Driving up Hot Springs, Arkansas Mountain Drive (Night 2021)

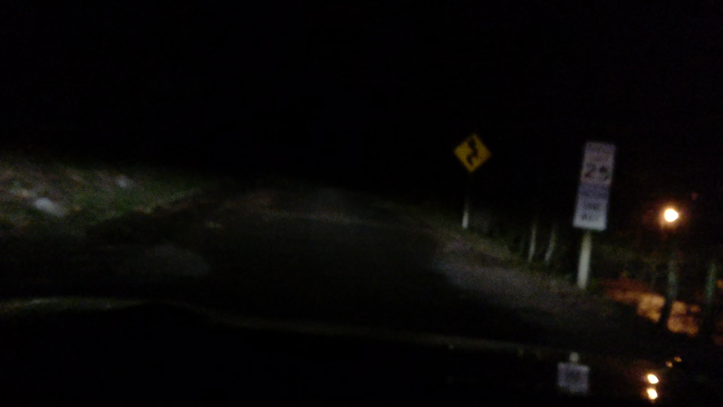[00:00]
All right Going up the hot springs mountain at night very dark up here
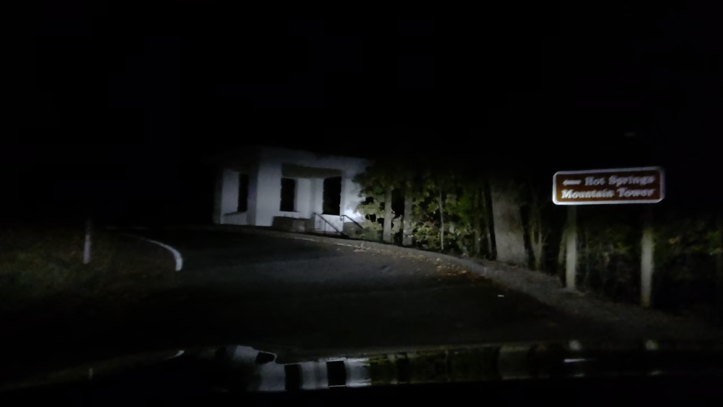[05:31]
See, here's a lookout place right here Okay